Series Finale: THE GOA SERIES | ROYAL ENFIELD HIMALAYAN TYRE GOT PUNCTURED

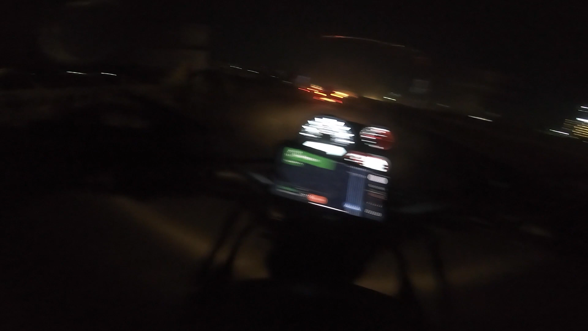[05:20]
Actually somewhat outside of Pune We are heading to our home
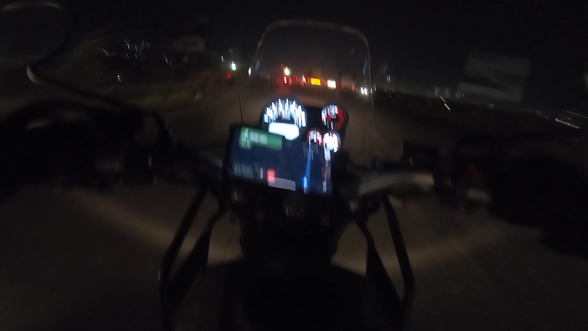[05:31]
Which shows 3 hours 18 minutes But I guess we'll
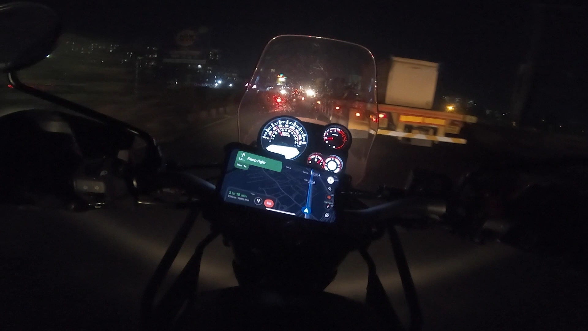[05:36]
reach for that Because there might be an extra half an hour added Because of the traffic there
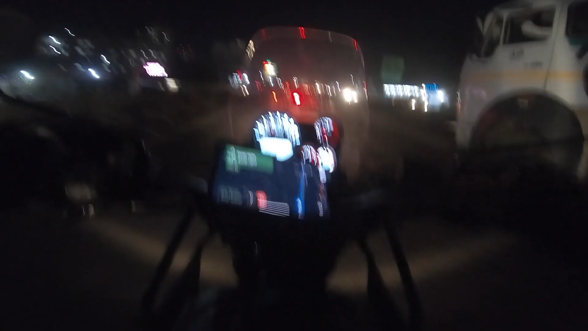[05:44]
Which I think will not be there when we reach So anyways let's
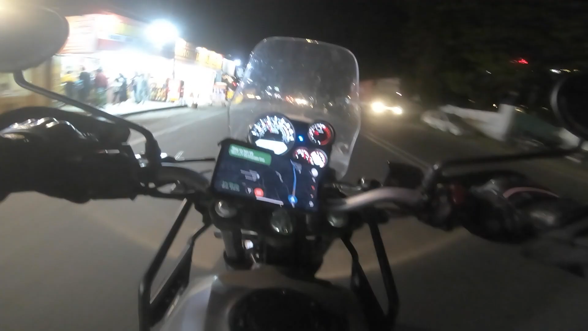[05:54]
So here we are finally in Pune After 10 hours it's 7.13 Left at 7 time almost 2 hours And it feels good